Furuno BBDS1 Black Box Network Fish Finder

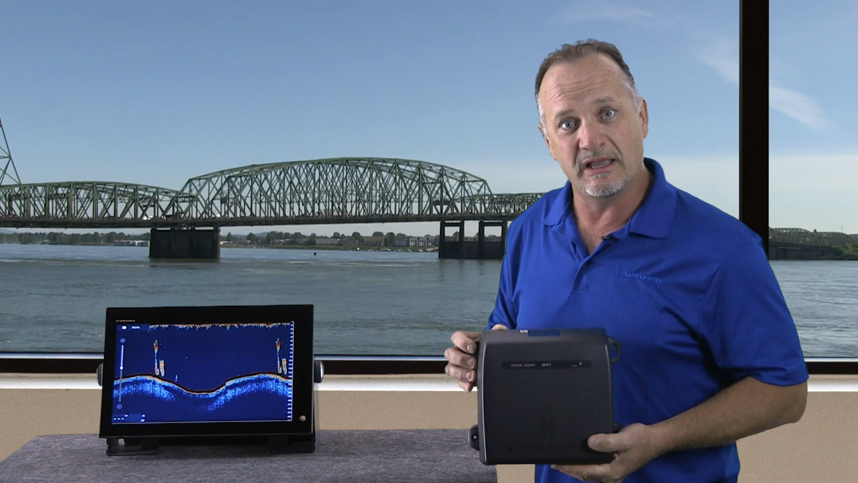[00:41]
in addition to the Furuno Digital Filtering and all of the Echo Sounder technology we put into the DFF-1, also has bottom discrimination and bottom classification information. That helps you target species and look at the bottom detail in ways that just wasn't possible with the DFF-1. Let's take a look at how it looks on the screen when we turn on some of the BBDS-1 features.
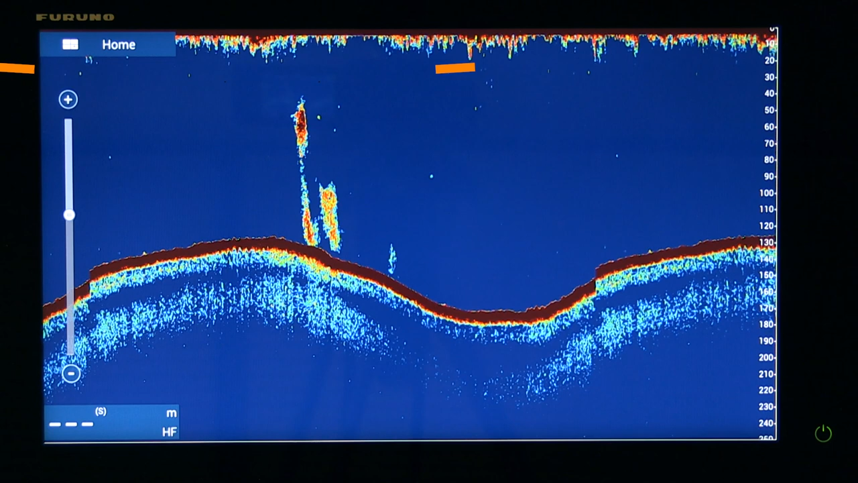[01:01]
On the display next to me is a typical bottom presentation from either the DFF-1 or the BBDS-1.
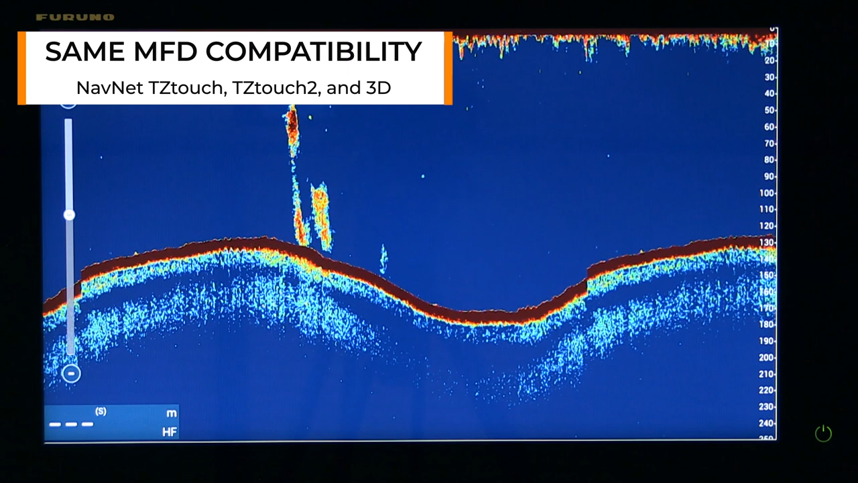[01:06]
However, with the BBDS-1, we can take it a step further and really leverage that built-in bottom discrimination and bottom classification signal processing. To do that, I simply touch the display and turn on the bottom mode.
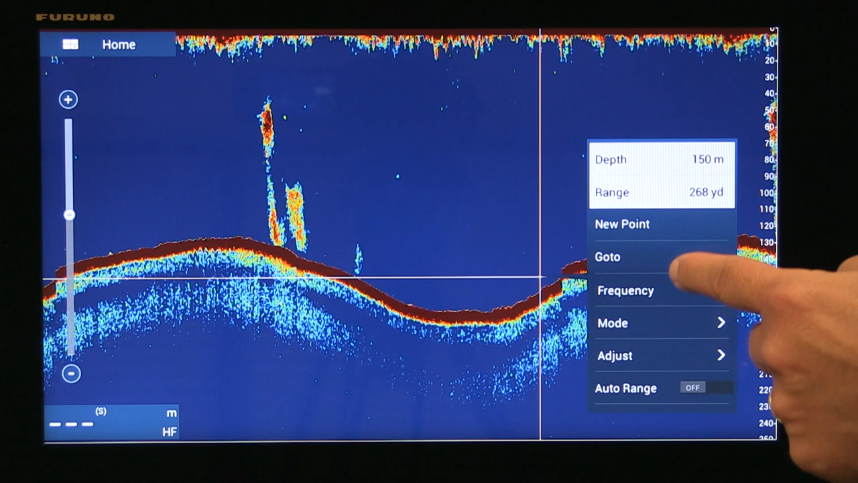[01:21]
Once I do that, the BBDS-1 really shines. It will immediately tell you what kind of bottom you're over and ranges up to 100 meters or even more.
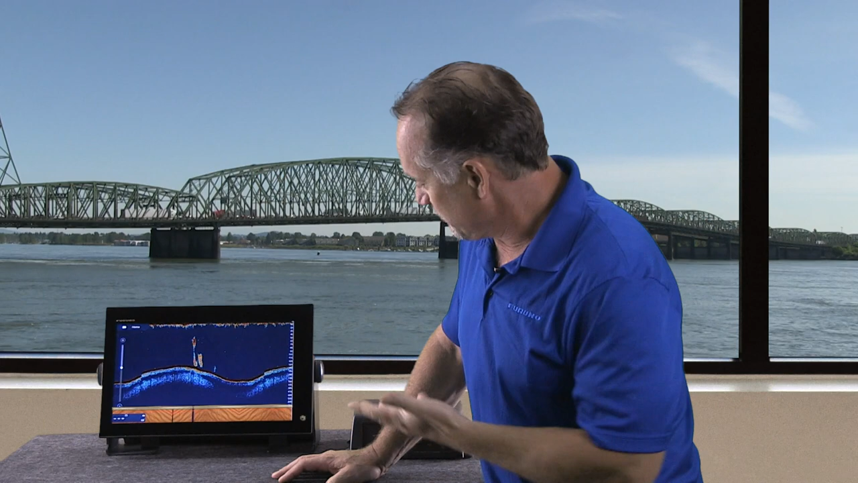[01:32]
For example, right now we can actually show one of four different graphical textures, such as gravel, rocks, mud, or sand.
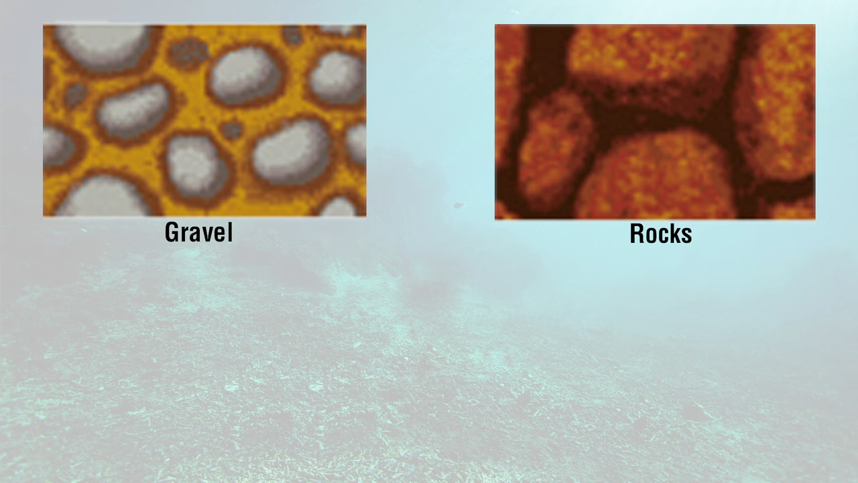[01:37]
In this case, we're probably over sand. And when I say probably, what's really cool about the BBDS-1 is we can actually show probability information to further bolster your confidence of what kind of bottom you're over.
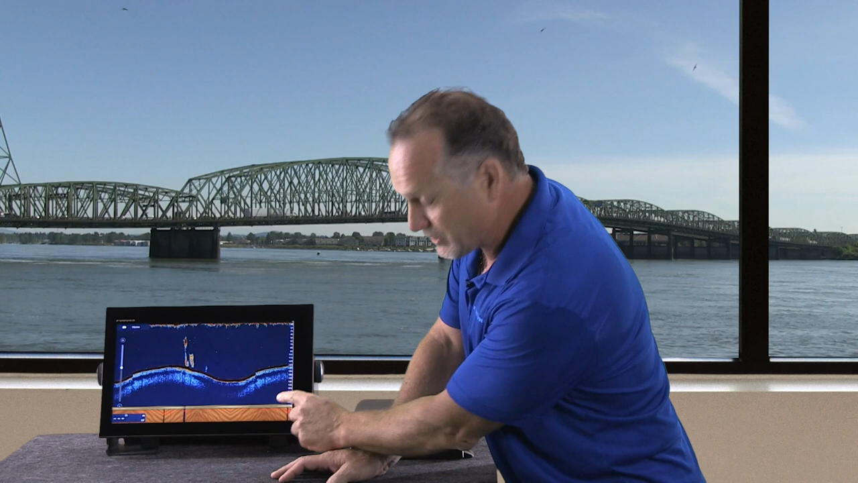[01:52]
It's really important when you're looking at different kinds of fish or looking to target different species that are very sensitive to the bottom type. For example, crabbing would typically be over a harder bottom in some cases.
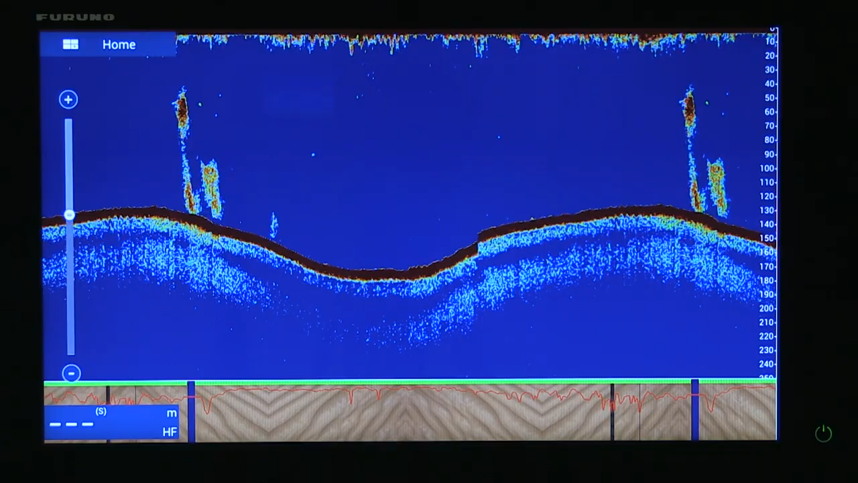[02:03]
And you can see this red line will actually give you the probability of what kind of bottom you're over in addition to those four textures.